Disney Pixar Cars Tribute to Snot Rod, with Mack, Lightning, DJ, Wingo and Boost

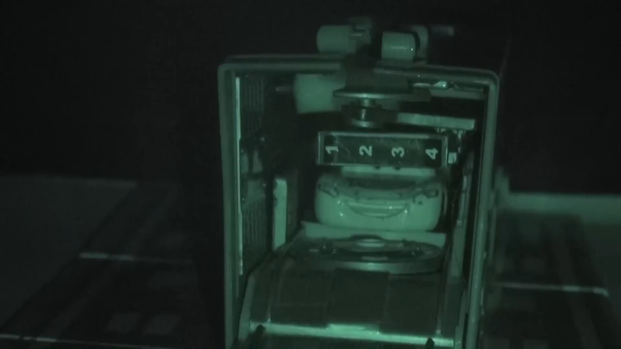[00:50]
While Lightning McQueen was sleeping, sounding in the back of Mac's truck.
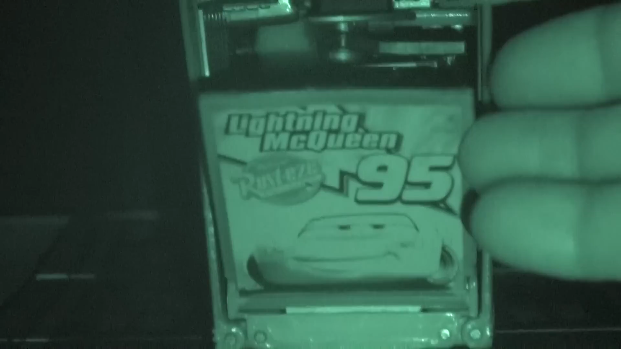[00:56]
And that's when the door opened up. Snot Rod's an orange hot rod with a high-powered engine. Sticks out from his hood.